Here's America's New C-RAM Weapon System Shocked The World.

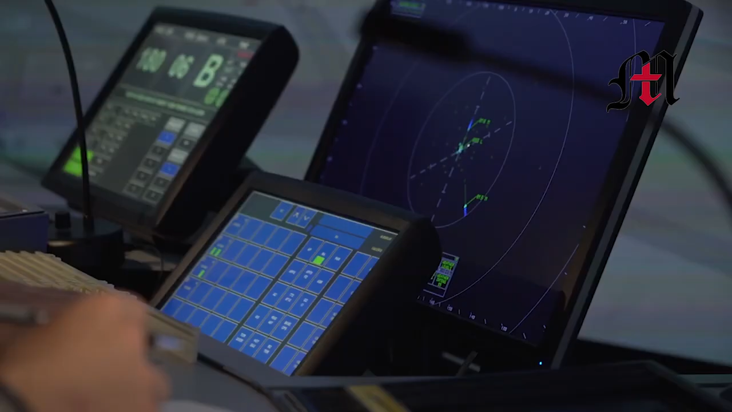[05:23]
The system can also be integrated with an array of other sensors and systems to help provide an overarching protective umbrella to protect a given location on the ground.